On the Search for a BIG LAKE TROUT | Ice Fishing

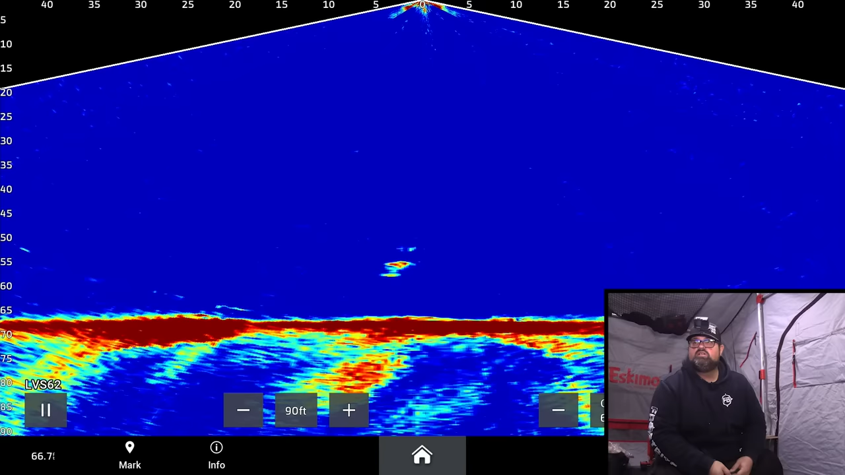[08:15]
Come on, he bumped it for sure. Come on, come up with it. Come up, come on. I just got a small tube on right now. I thought maybe a smaller meal for the ones that have just been. Come on, come on. Oh, come on. Come on, buddy. Don't like that. I'm gonna drop and maybe he'll chase it down. That's good. That's good. Sometimes they want it going down more than up. He just picked it up.
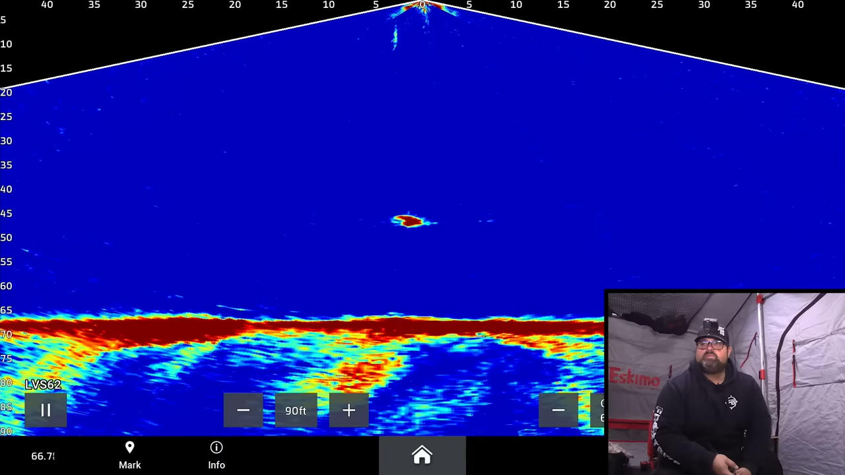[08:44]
He just picked it up. He just picked it up as it was falling. Like I said, sometimes they want it going down, not up. Okay. Well, we've had some bad luck so far with one coming off, a big one, and then the other one's not eating. Now, hopefully, oh yeah. Come on, baby.
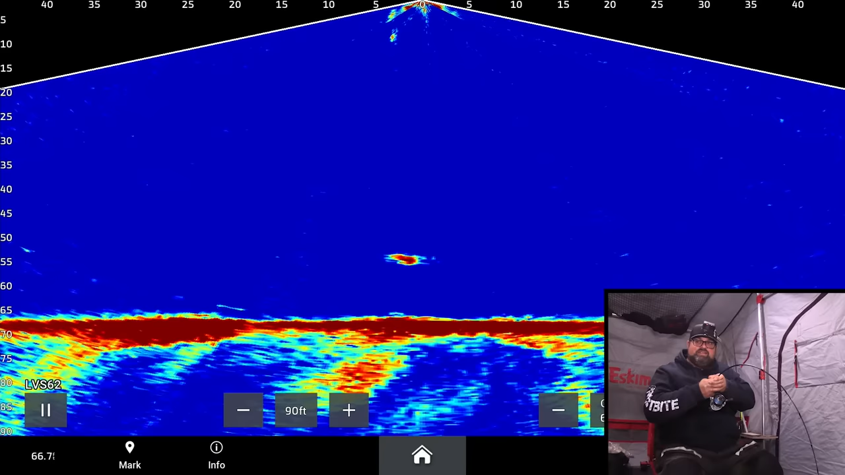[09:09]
Oh, this is good. I went to a small little bite-sized tube because they just have been so, like, they have not been very aggressive.
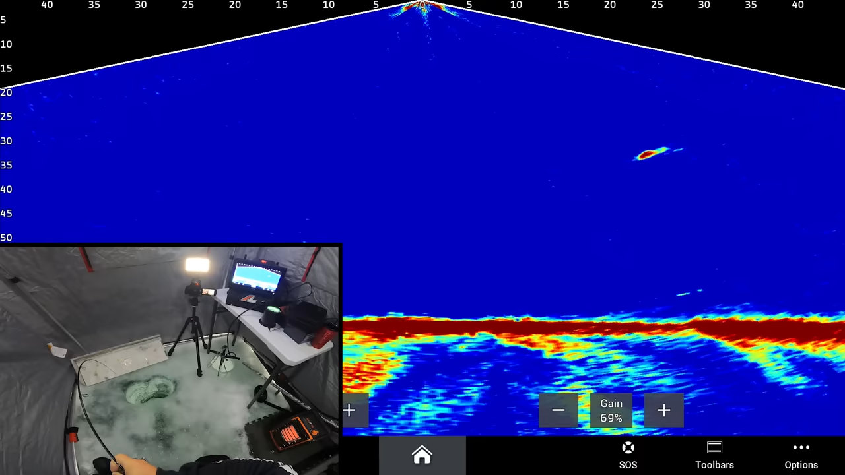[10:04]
He's 45 feet down, 25 feet over. He took a big a big run one way, and I made a big circle here. Okay, I just hoping to keep this one buttoned, right? Like, you saw how quick they can come off.
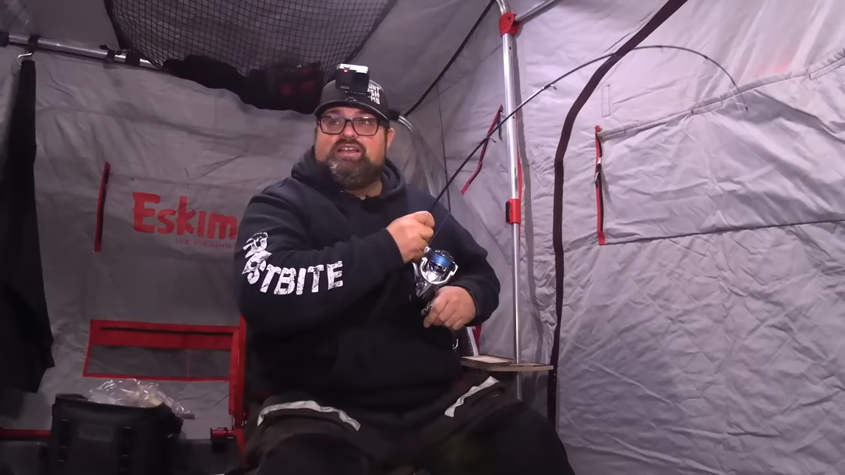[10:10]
That last one just popped. I'm still on down mode. Not sure if I'm gonna switch to forward mode or not. It is fun to watch him on the down mode like that for sure. He's at 20 feet below the ice.
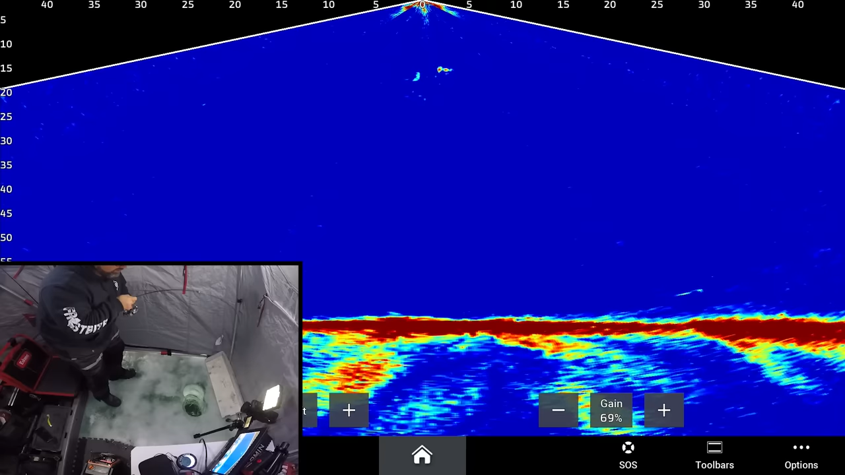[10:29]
I don't know how big. I don't think he's a giant, but he's gonna be a nice one for sure.
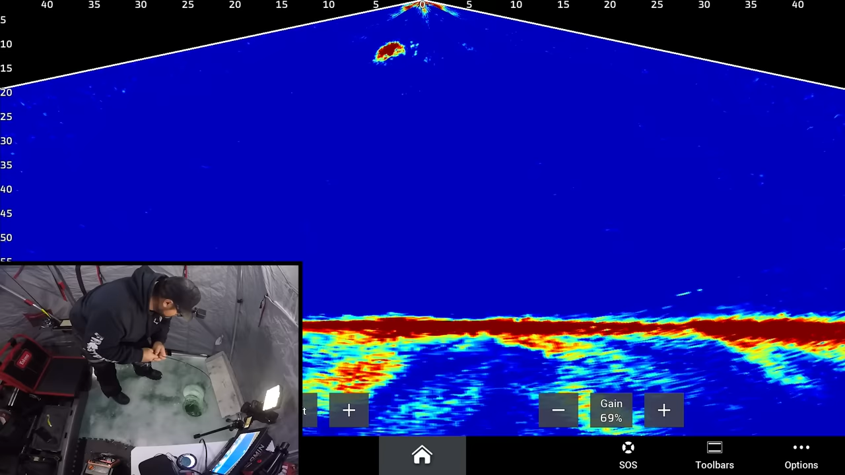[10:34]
Like to at least see him here just to get an idea. Usually I don't, oh yeah, that's a nice one.
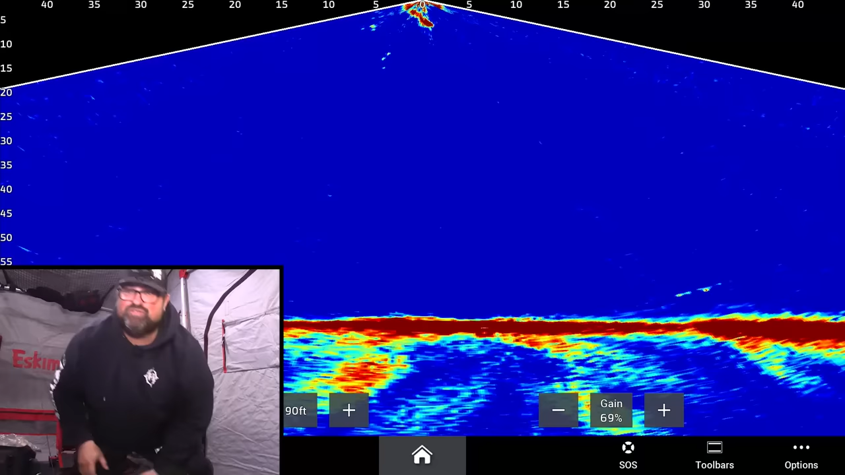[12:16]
That's how those fish should release. Awesome. Look at him go all the way back down.
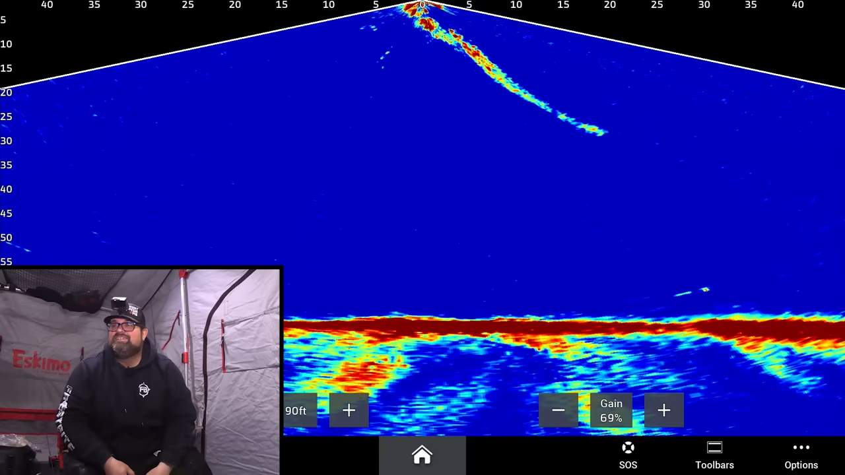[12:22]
That's so cool. Vapor trail. Like a rocket. Oh, awesome.
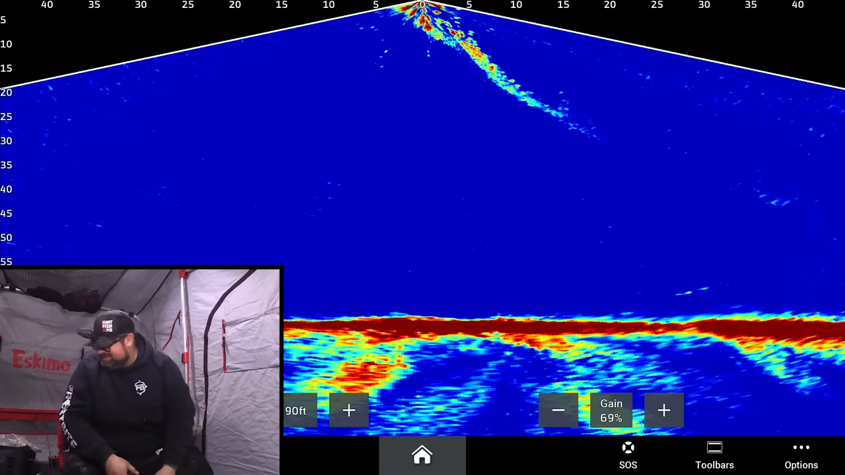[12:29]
I'll show the jig off, but just a tiny little tube jig, 4-incher. That's what I'm using right there.
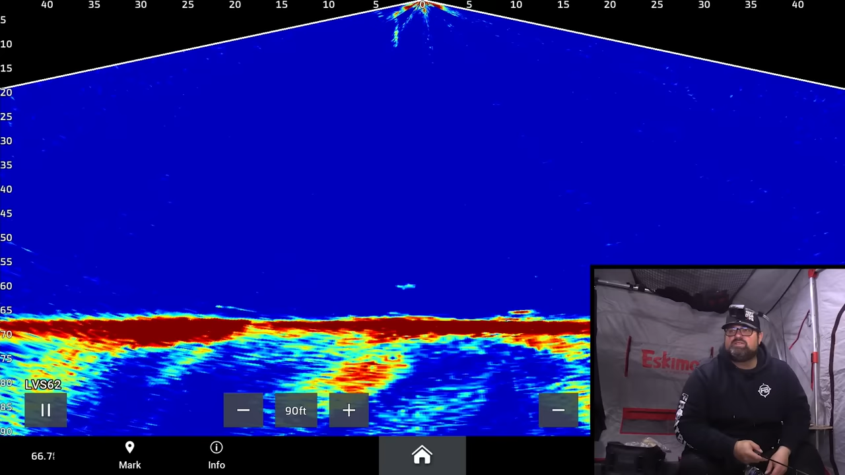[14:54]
I like to work the whole water column as I go the whole time, and yeah, you just never know. You never know what's gonna come in. This is that fish that was crawling on the bottom. It's a smaller one, maybe medium size. Yeah, see, even the small ones,
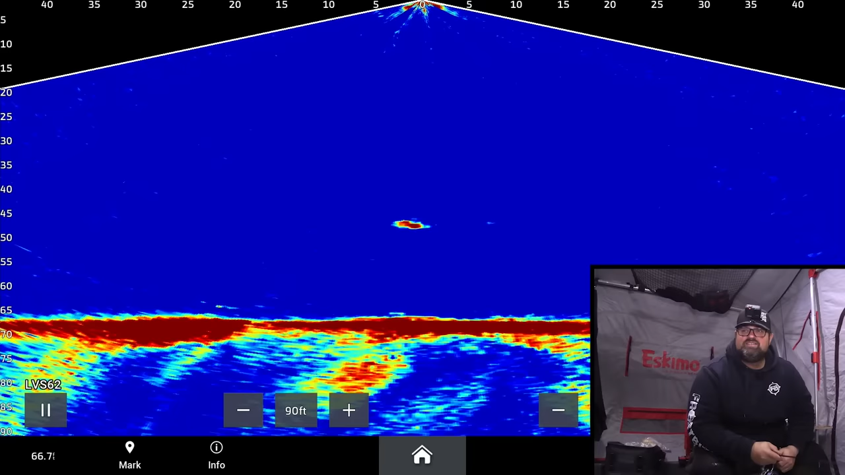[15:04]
they're hard to hook up on a small tube jig too. They tend a lot of times to bite at the front half of the tube,